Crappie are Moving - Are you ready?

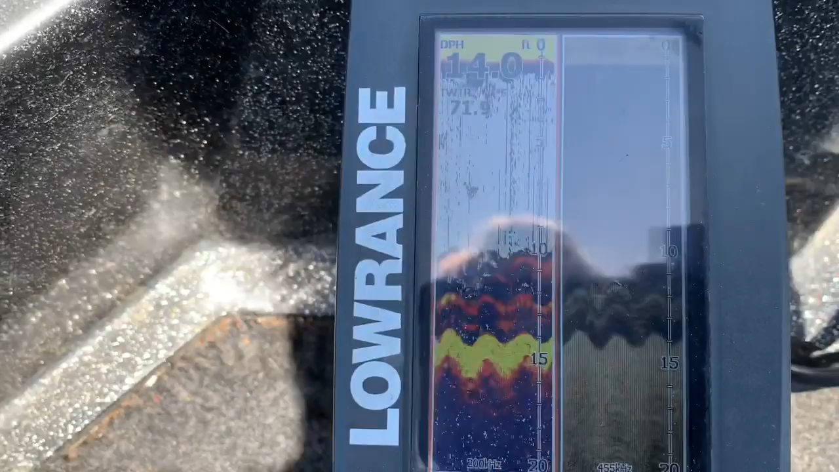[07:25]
Water temp's already up to 72, 71, 72 out here on the main part of the lake.
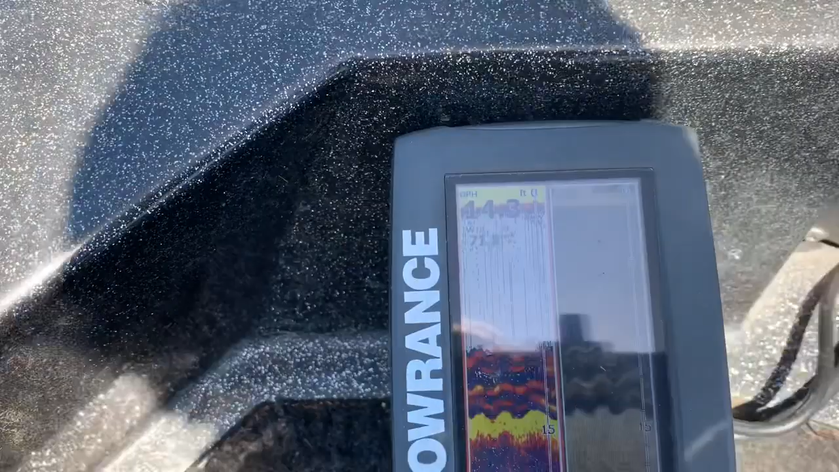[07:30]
You see some brush there.
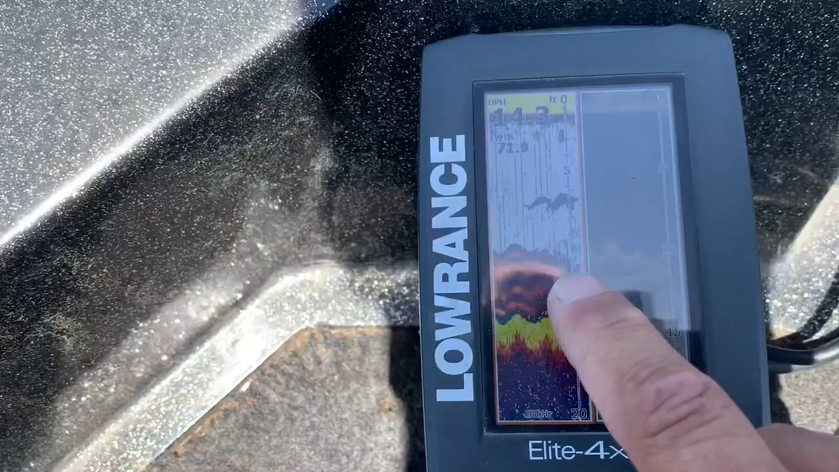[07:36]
And again, it's boats are everywhere, so it is kind of up and down, up and down.
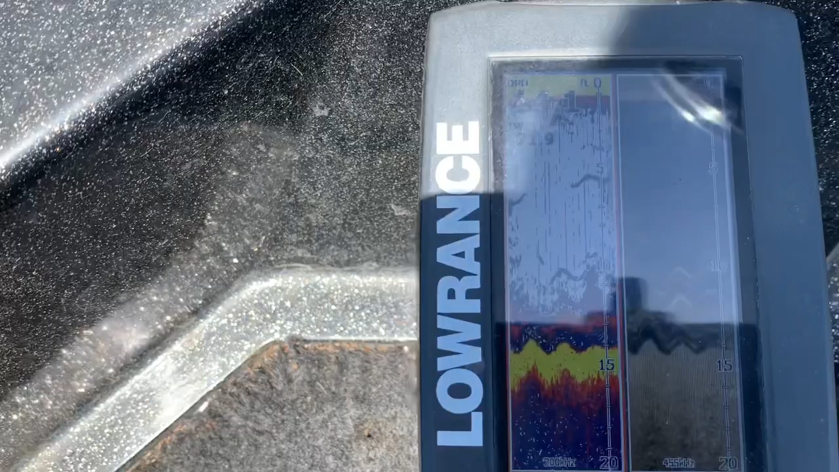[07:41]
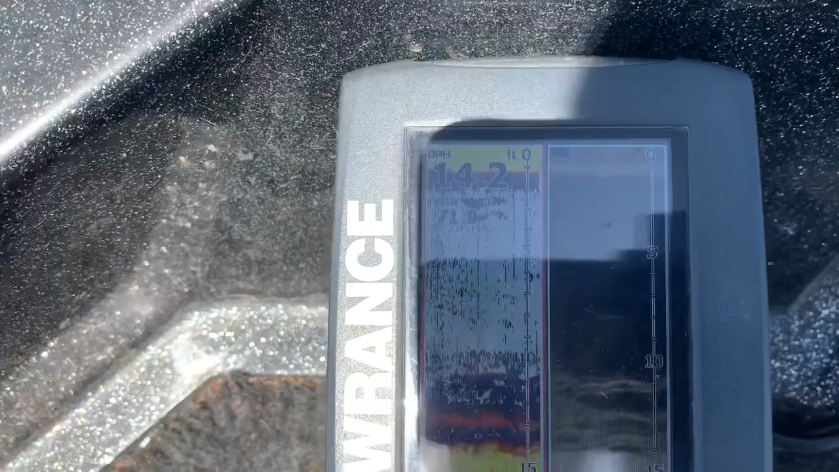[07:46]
One part up here is the thickest.
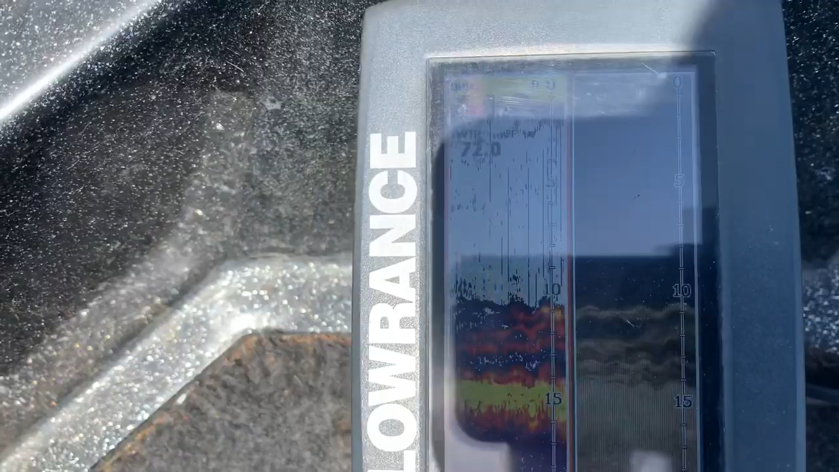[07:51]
And see, there's just not really enough fish on it yet.
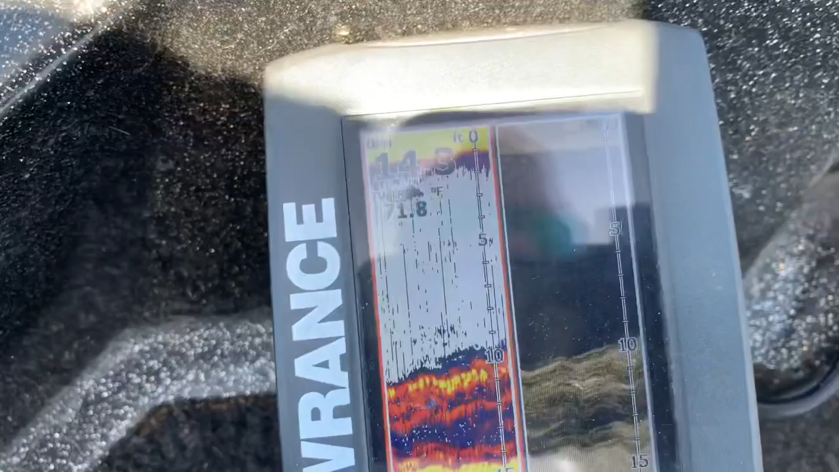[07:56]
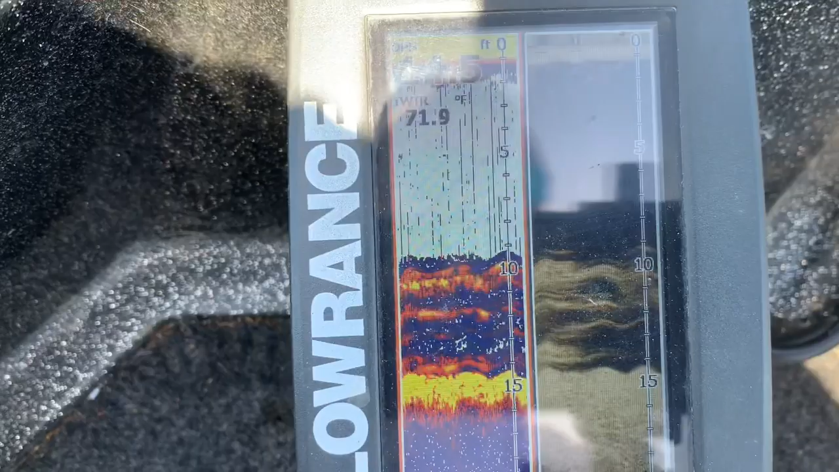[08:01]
On screen: water 71.9°F
So you see, I'm about 14, a little over 14 foot of water.
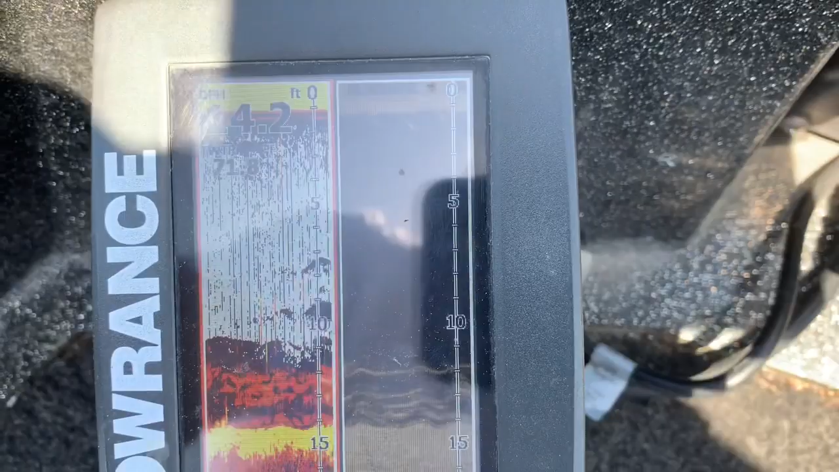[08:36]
So let's see what we can find. See if we can find something else along the way. Go hunt some more down.
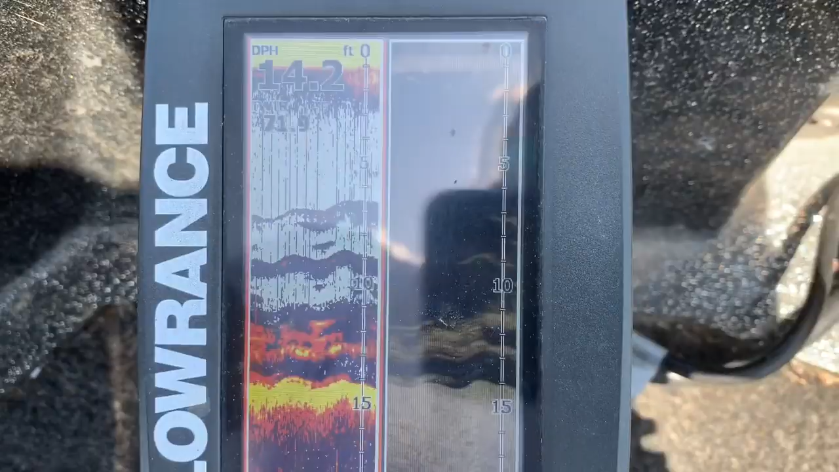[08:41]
On screen: depth 14.2 ft
Y'all look at this pole. Poles. Both of them.